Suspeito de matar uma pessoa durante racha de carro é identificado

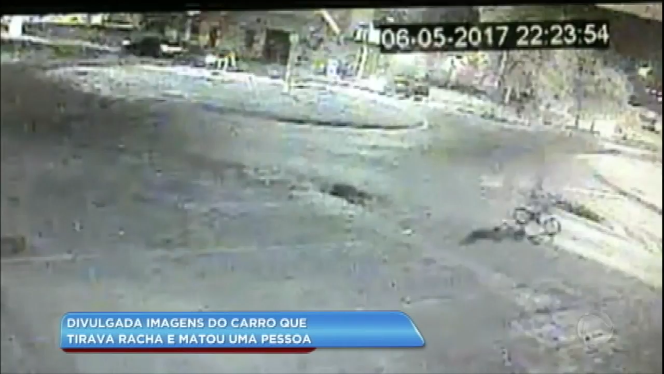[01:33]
O carro corre tanto que passa direto e acerta a picape. Só em câmera lenta dá para ver o choque com mais precisão. Os dois carros vão parar a mais de 30 metros de distância.